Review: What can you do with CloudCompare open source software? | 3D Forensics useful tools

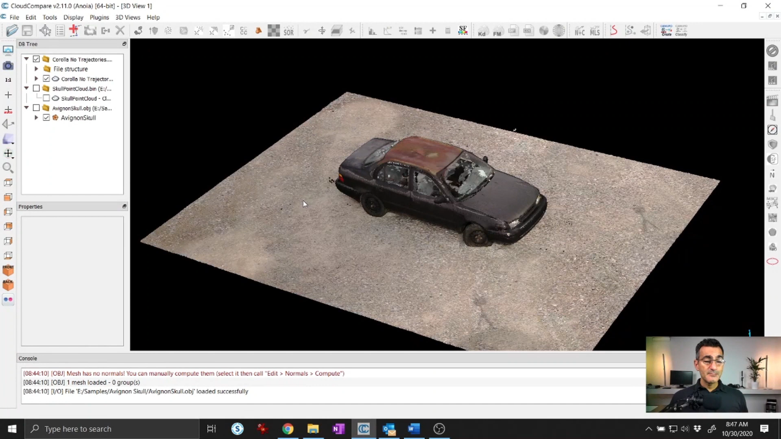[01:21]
So importing and exporting may sound like they're just very trivial things, but Cloud Compare has a ton of options for saving models and that sort of thing.
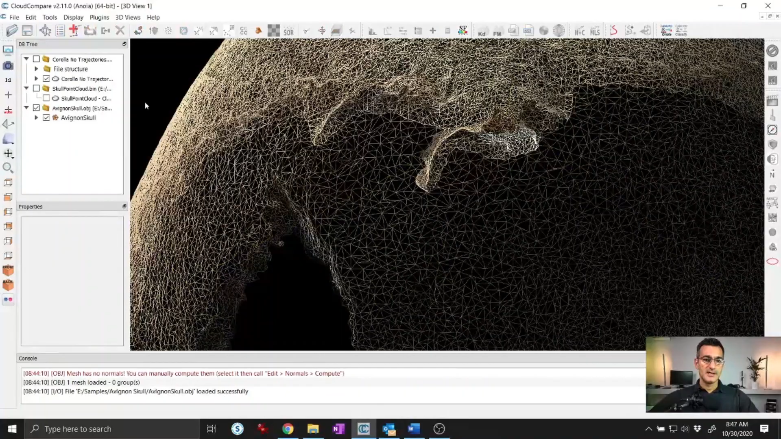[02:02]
Well, I can take that and I can actually turn that into a point cloud.
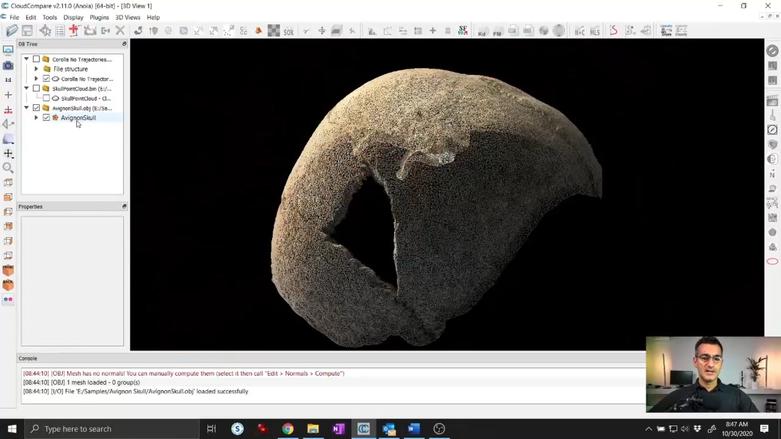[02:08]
So I can do that very quickly here. And you'll see now when I look at this and I get close that it's actually just a bunch of points, which is fantastic. So, you know, you may want to use a point cloud to join with another point cloud or something like that.
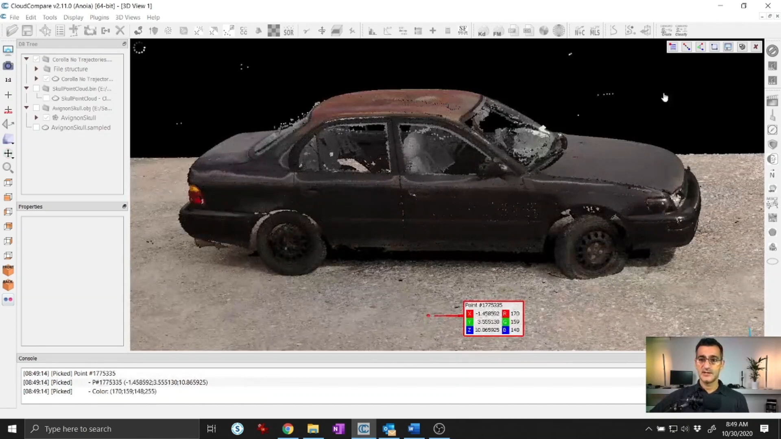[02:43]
And you can also take measurements. So if I just pick two points or between two objects or whatever, you get a distance and that sort of thing. And you can record and save all of these as well.
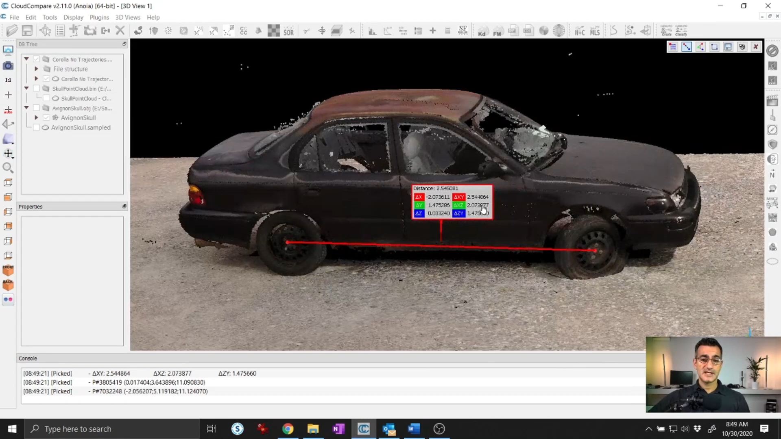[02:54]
You can do angular measurements. And there's a ton of information that you can pull out of CloudCompare in terms of measurement information. Editing scans is also really important.
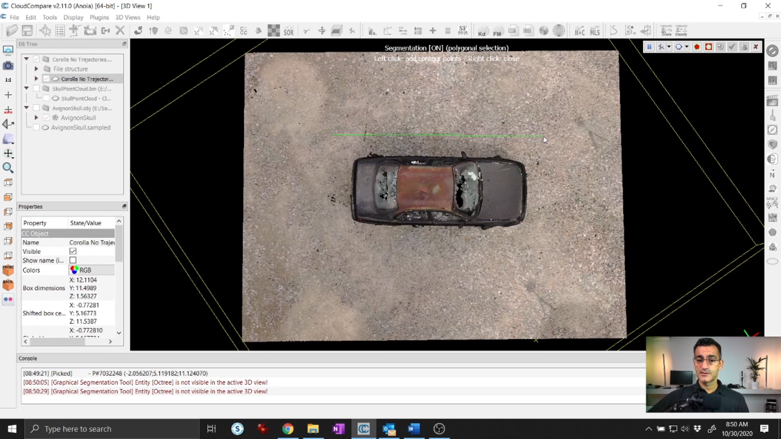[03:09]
And sometimes just being able to segment out or crop something out of a point cloud can be really helpful.
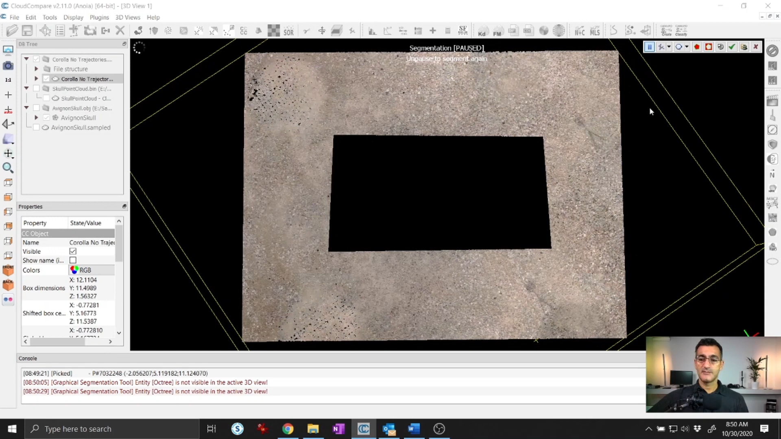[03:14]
You know, maybe in this case, I just want a car or something like that.
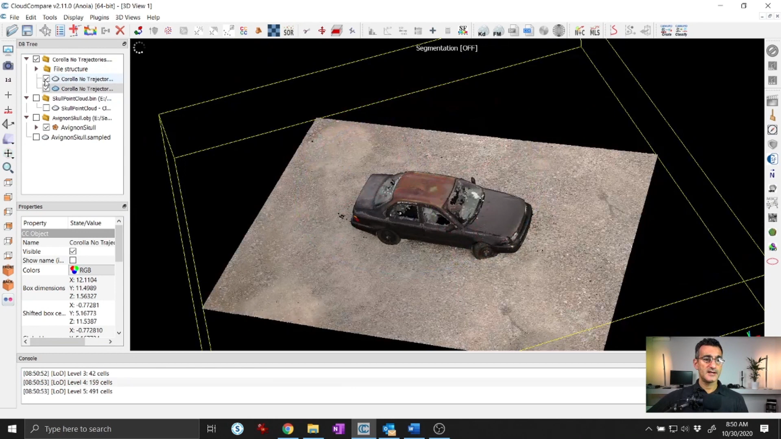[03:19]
And so I can cut things out and, you know, do some different things.
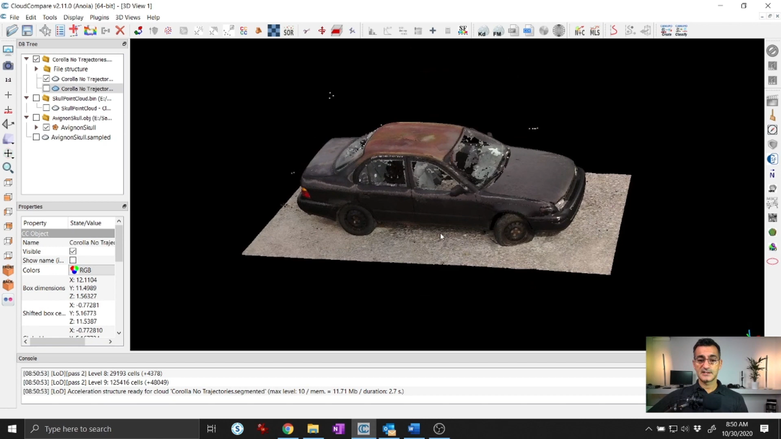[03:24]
And there are different tools that can help you to segment and to delete parts of a point cloud that you don't need, whatever it might be.
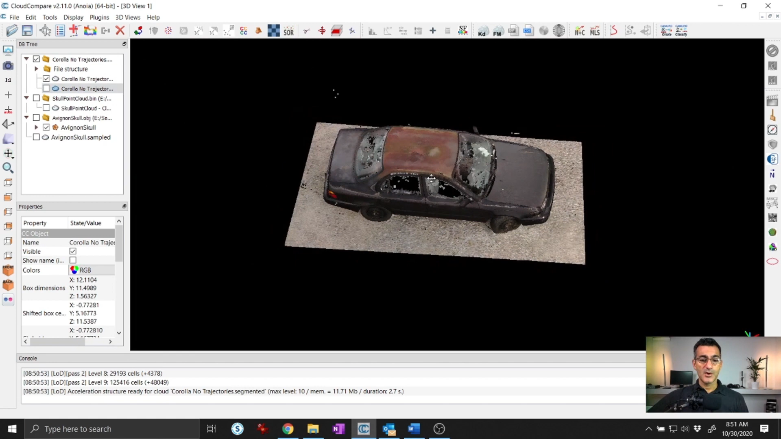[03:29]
There's tons of tools in here for editing point clouds.
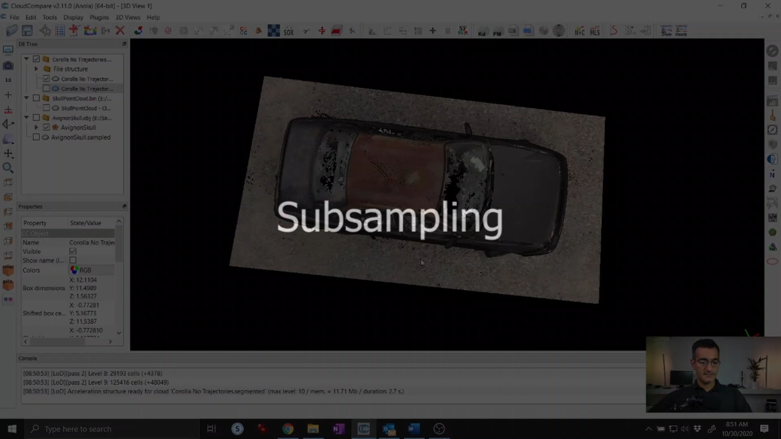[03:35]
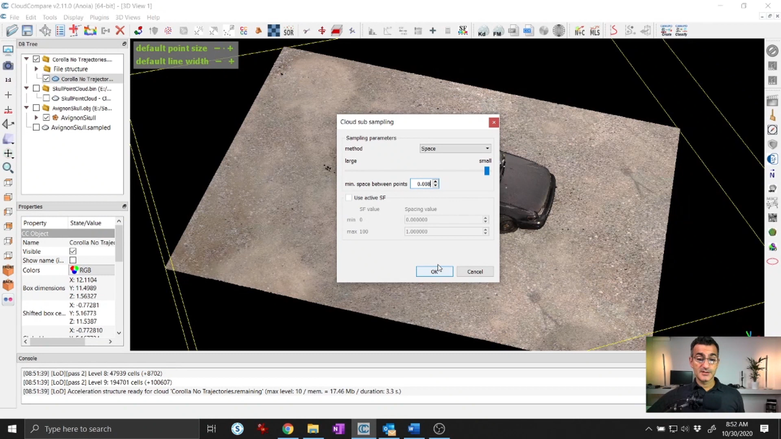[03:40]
Some sampling is really cool because it takes a really, really dense point cloud. And then what it does is reduces the points. And there's different ways to reduce the points, either based on spacing or random sampling or that sort of thing. So if you're working with a point cloud in program, and it's really heavy, and you want to lighten it up, CloudCompare is a great program for reducing the overall or total number of points.
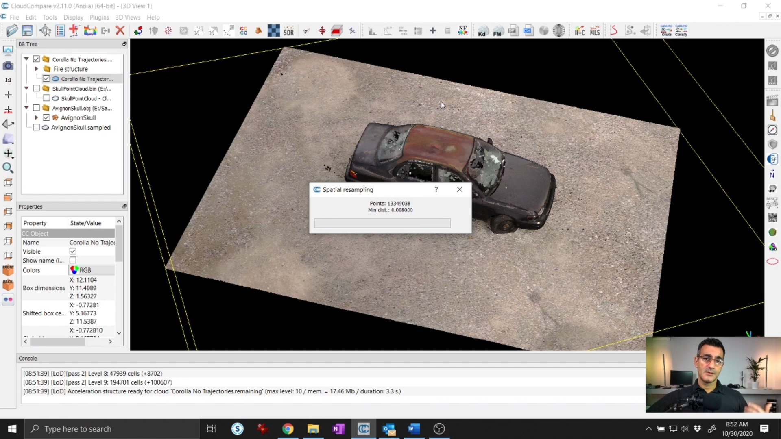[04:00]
And so here, you'll see that I have a new point cloud here.
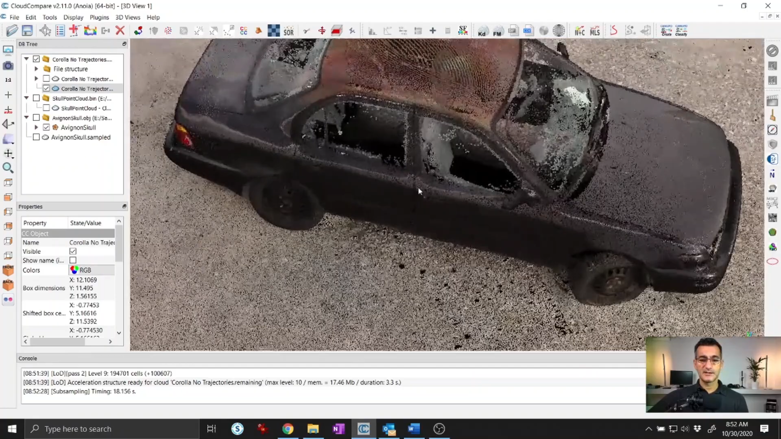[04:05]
I go in and look at this point spacing, you'll see what that looks like. If I go back to the original, you'll see that it's much denser.
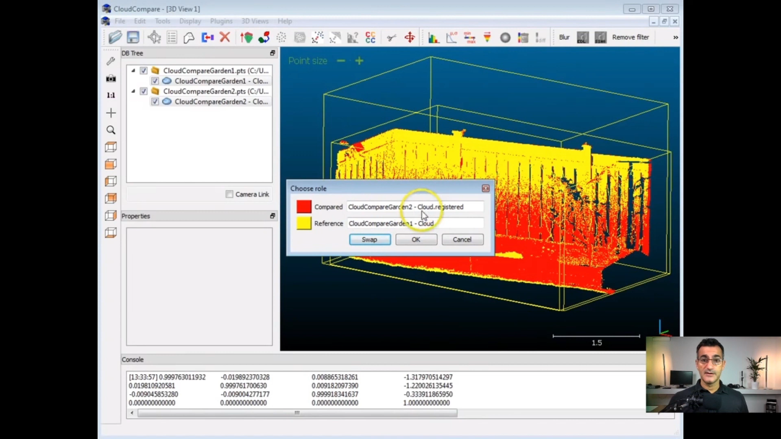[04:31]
And once you get them together, you can also do a deviation analysis. So you can take two sets of point clouds or a point cloud in a
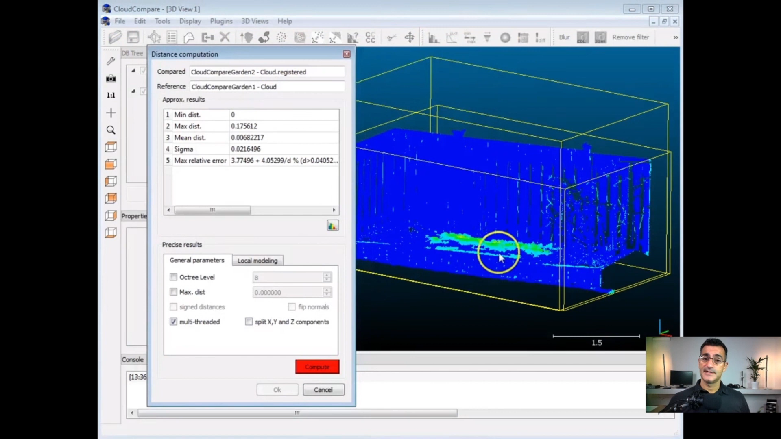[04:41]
mesh and then determine a deviation analysis, which will tell you how similar or how different they are. And so in the example that I have here, you can see that the colored areas like the yellows and reds and that sort of thing,